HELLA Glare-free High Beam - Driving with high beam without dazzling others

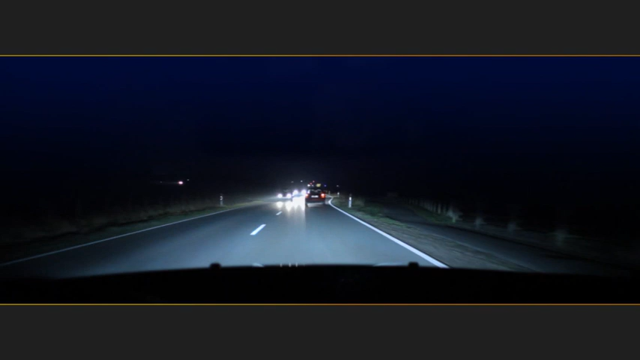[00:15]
Oncoming traffic often forces the driver to dip the beam in order to avoid glaring other traffic participants through the use of the high beam.
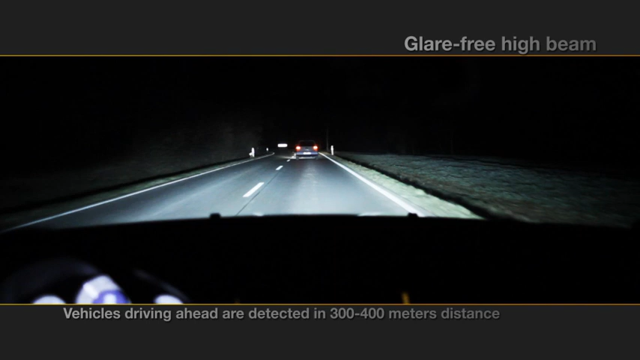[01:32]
The driver of the vehicle running ahead is not being glared, yet the right and left side of the road is straying shining bright, so that the street is optimally illuminated. The comparison clarifies. A significant expansion of the vision field.